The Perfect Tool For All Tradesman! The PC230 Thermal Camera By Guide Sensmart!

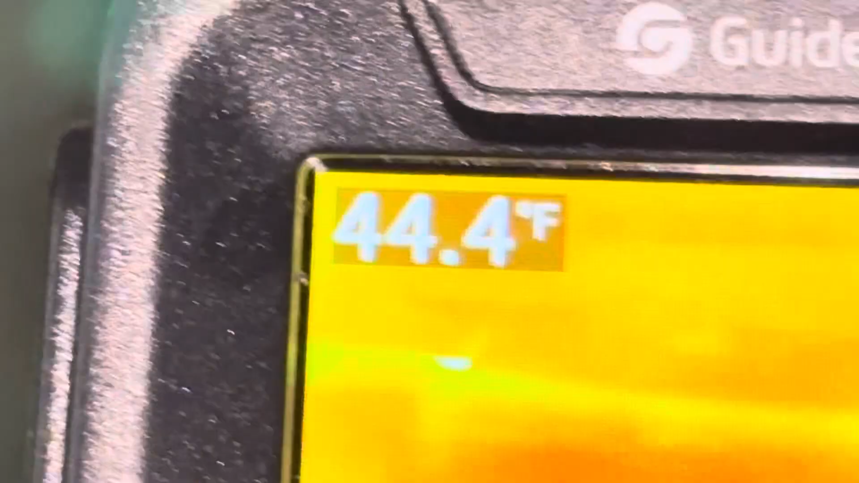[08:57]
On screen: spot 44.4°F
and if we move it up to the supply of the air conditioner it's given us 44 42 degrees
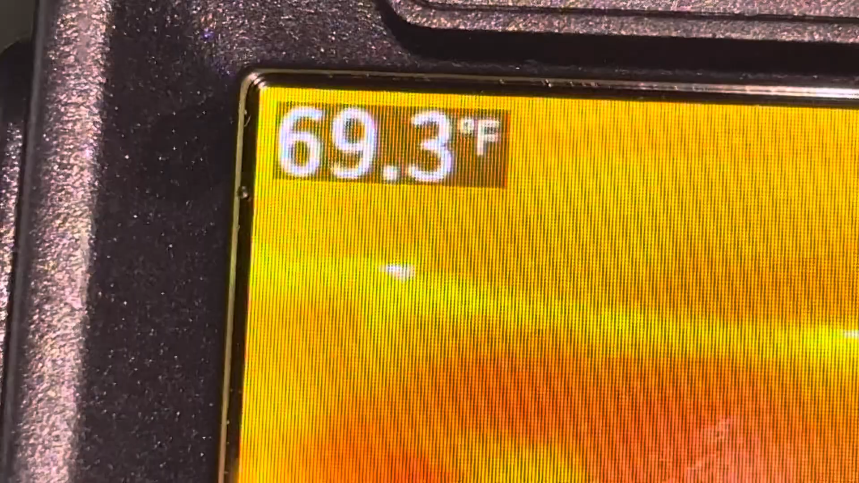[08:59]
On screen: spot 69.3°F
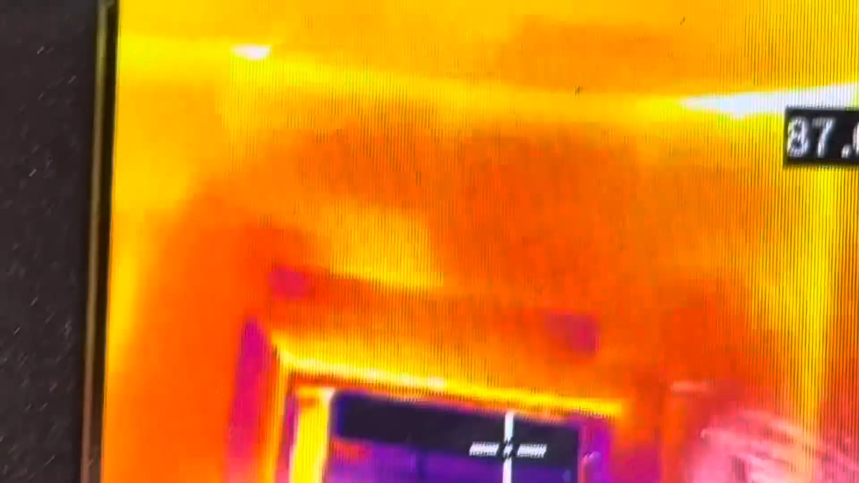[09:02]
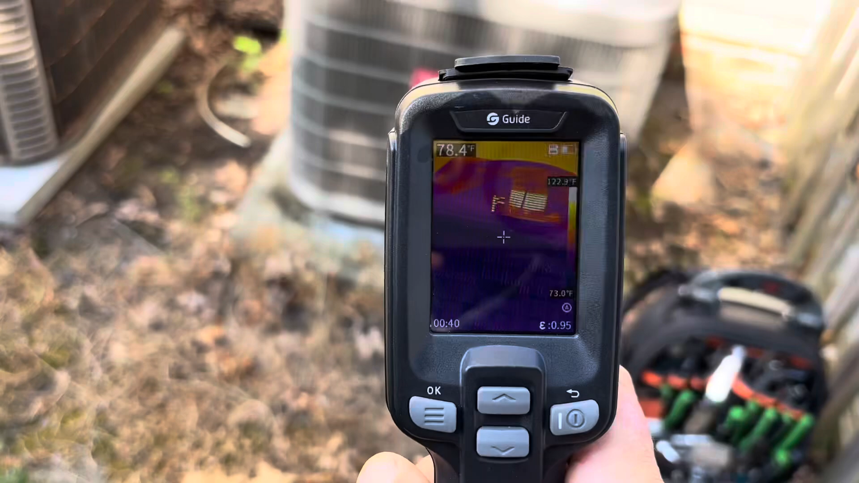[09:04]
On screen: spot 78.4°F
all right out here at this condenser now we're taking a look and taking a measurement of that condenser
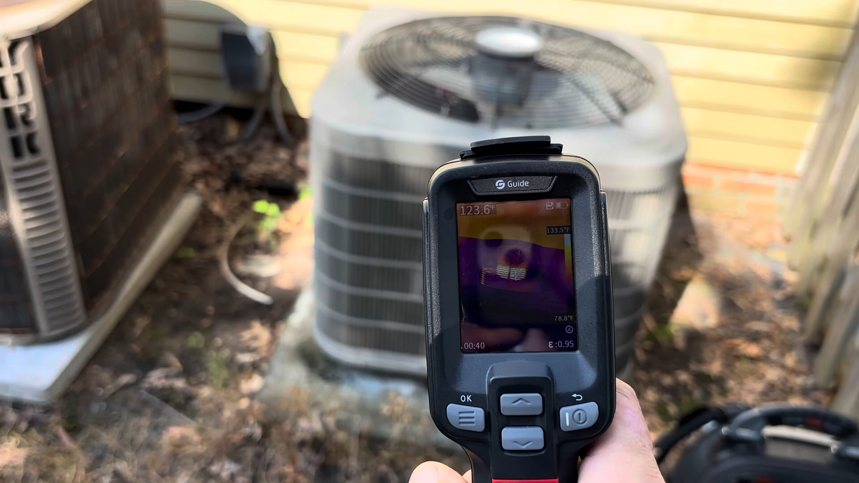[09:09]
motor you can see how much warmer it is than the rest of the system there we want to make sure that's in operating a good temperature operating range looks
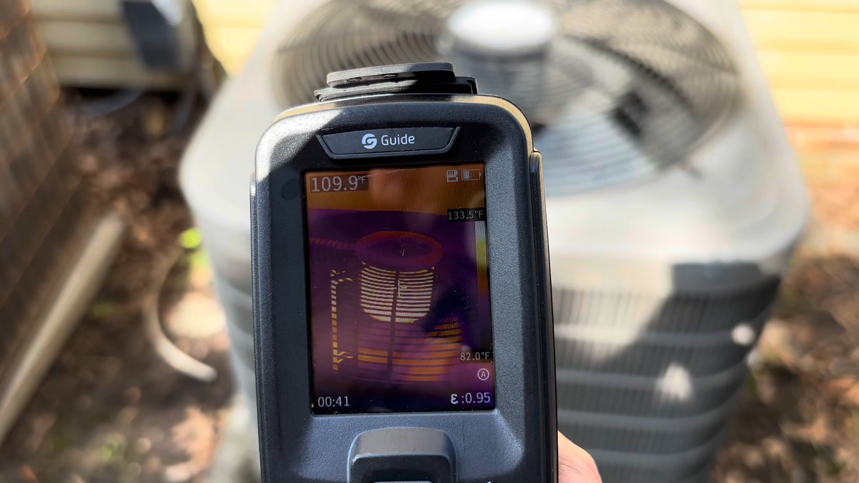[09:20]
On screen: spot 109.9°F, scale top 133.5°F, scale bottom 82.0°F
like it's about 113 degrees up 123
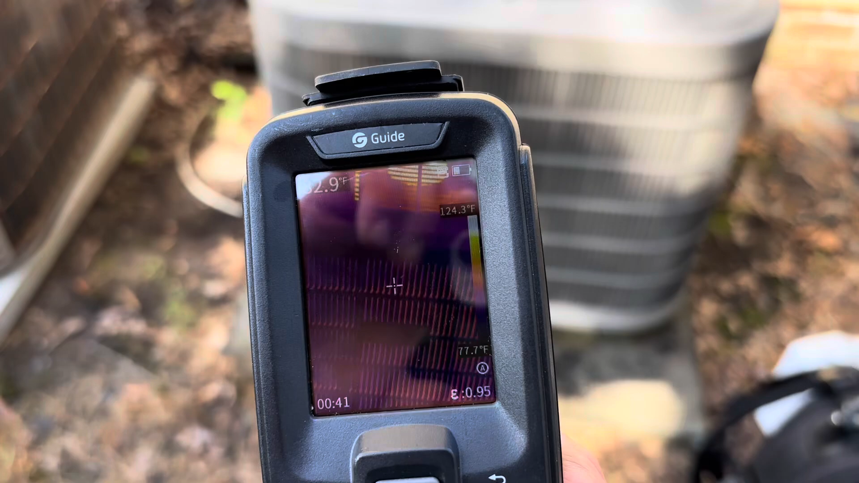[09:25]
On screen: scale top 124.3°F, scale bottom 77.7°F
in some spots and if we step back we can get a good temperature of
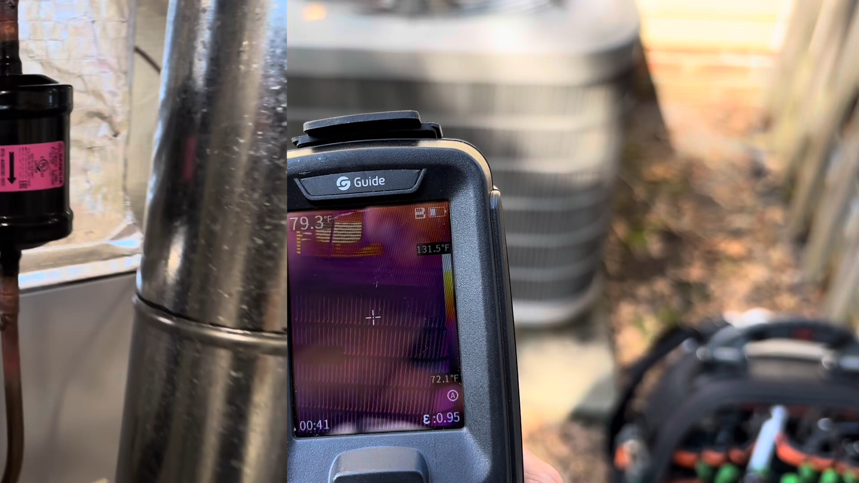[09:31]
On screen: scale top 131.5°F, scale bottom 72.1°F
our condenser now also we're inside here we can also take
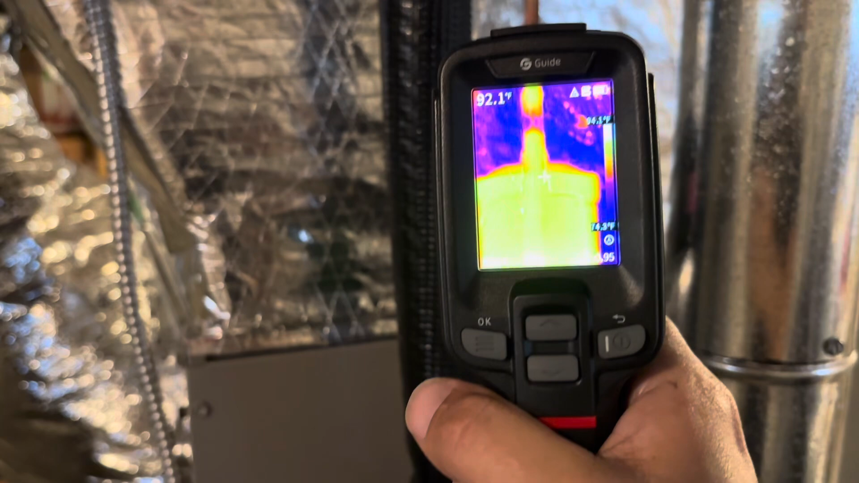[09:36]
On screen: spot 92.1°F
a temperature drop across this filter dryer to see if that is restricted at all
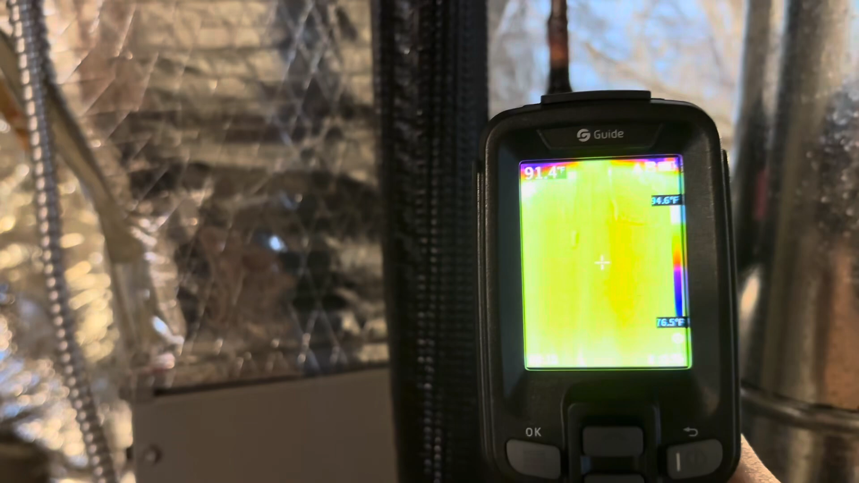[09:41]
On screen: scale bottom 76.5°F
we can take an inlet and an outlet temperature
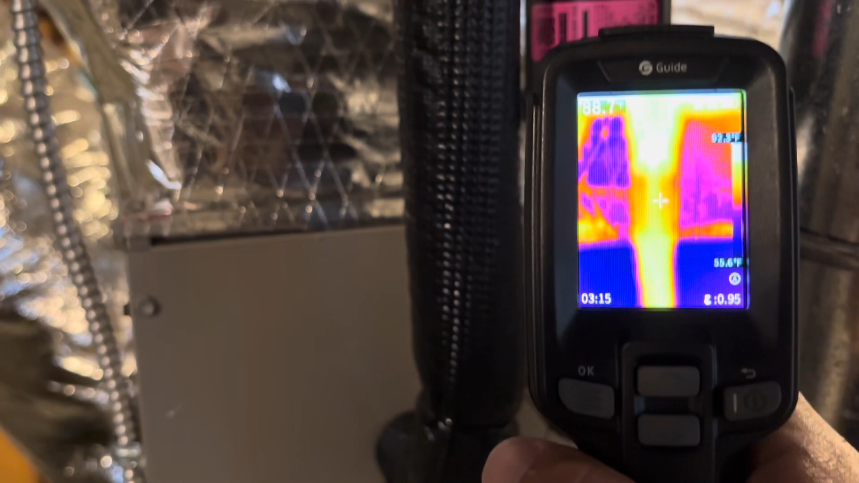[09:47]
On screen: scale bottom 55.6°F
there and then also across the middle
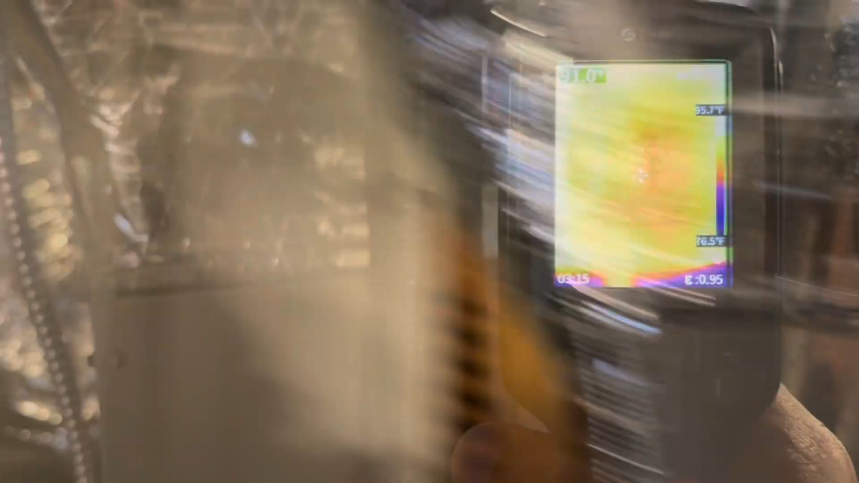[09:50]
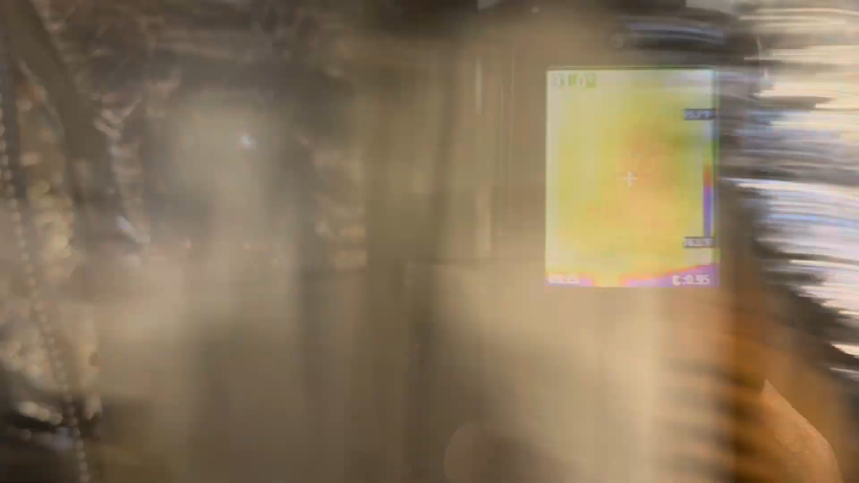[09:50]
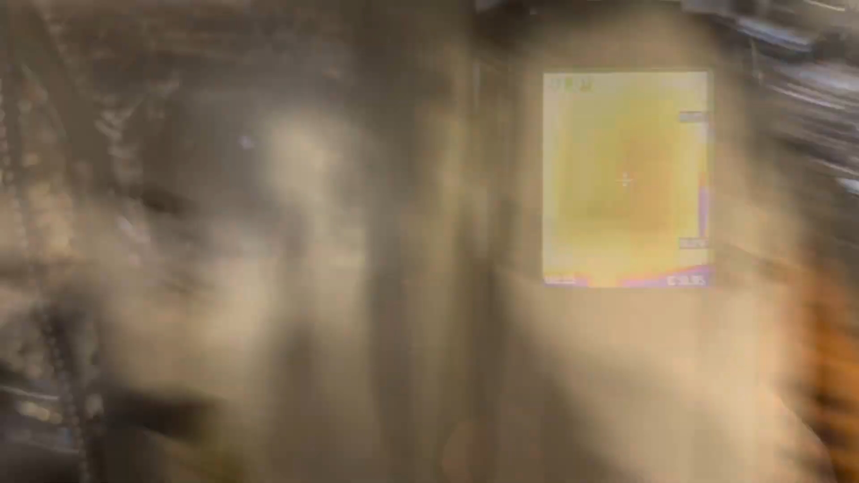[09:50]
and look at this old light
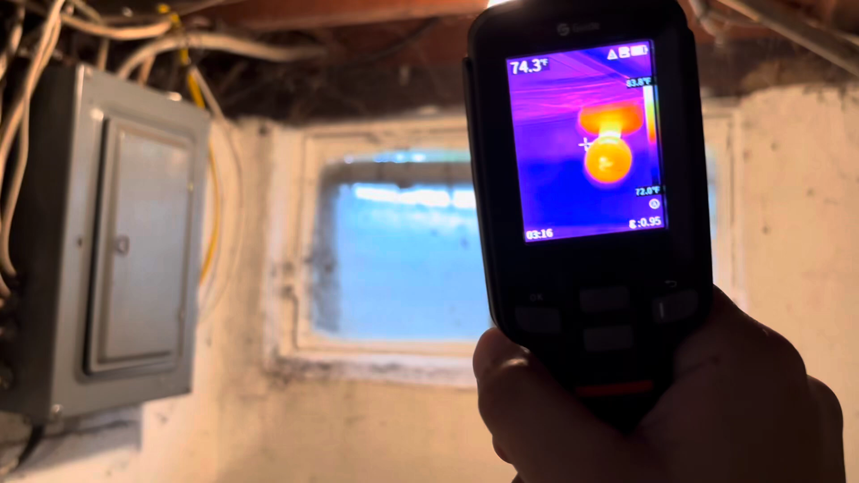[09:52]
On screen: spot 74.3°F
bulb here 155 degrees
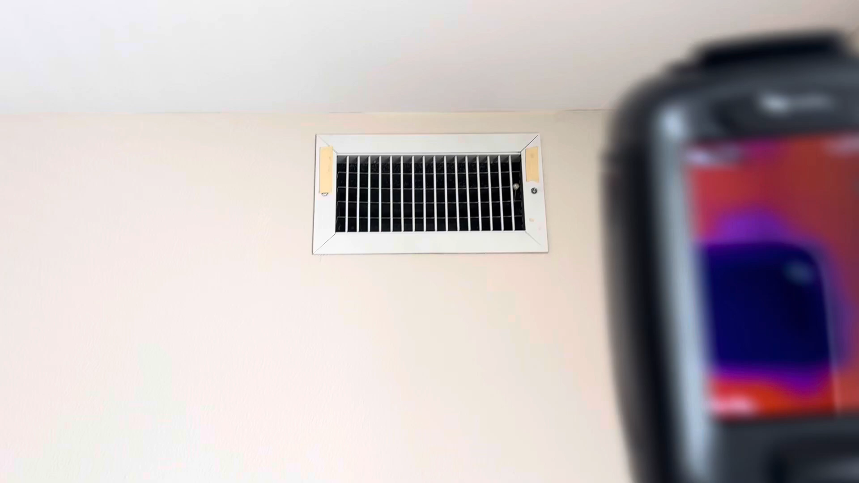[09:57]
all right we have a diffuser here it's making some cool air so if we want to take a picture here like i said this red button will capture your picture so you press the trigger one time and it's going to come up with a
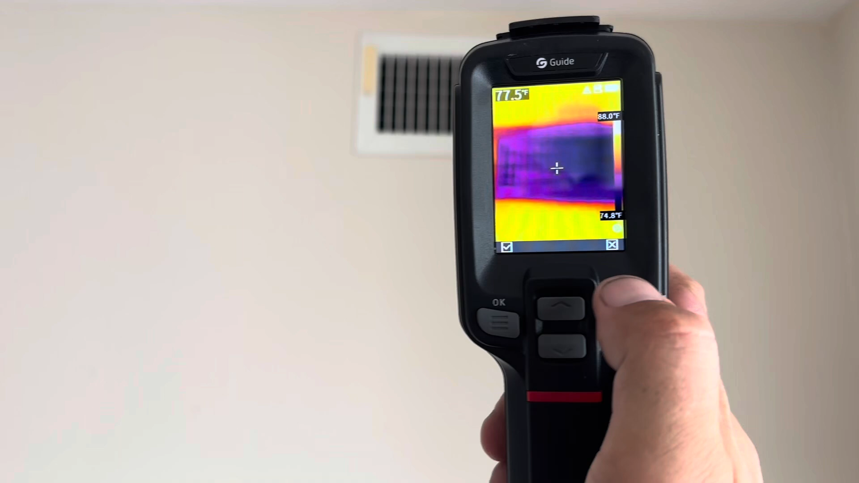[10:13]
On screen: spot 77.5°F, scale top 88.0°F, scale bottom 74.8°F
check or an x you hit the check it'll save your picture if you hit the x it
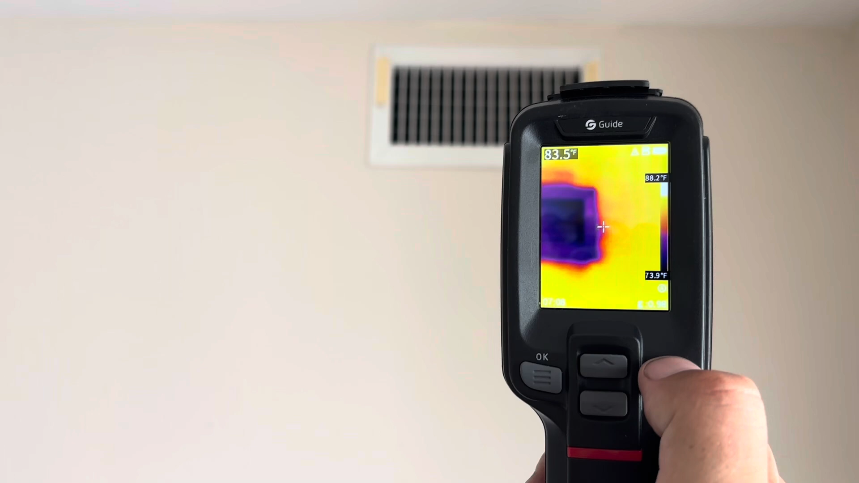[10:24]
On screen: spot 83.5°F, scale top 88.2°F, scale bottom 73.9°F
won't so i believe if you don't do anything it will automatically save
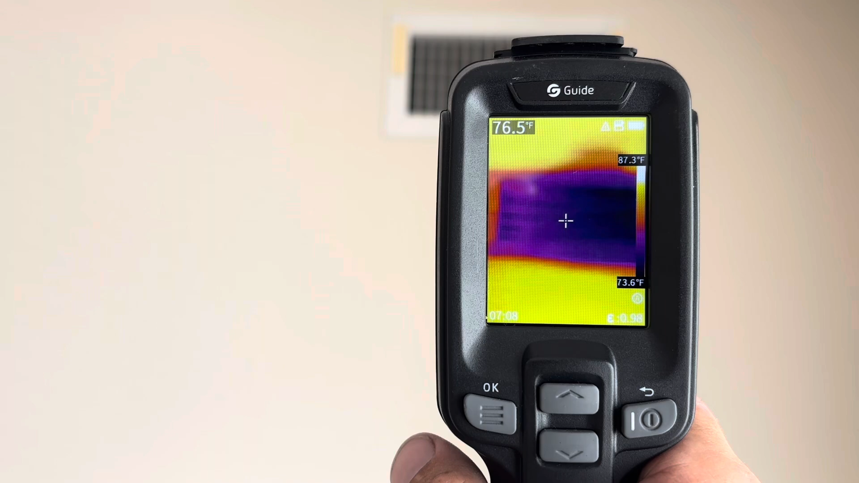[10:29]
On screen: spot 76.5°F, scale top 87.3°F, scale bottom 73.6°F
your picture so we want to take a picture of that hit the we are saved so and that goes for any of this if we wanted to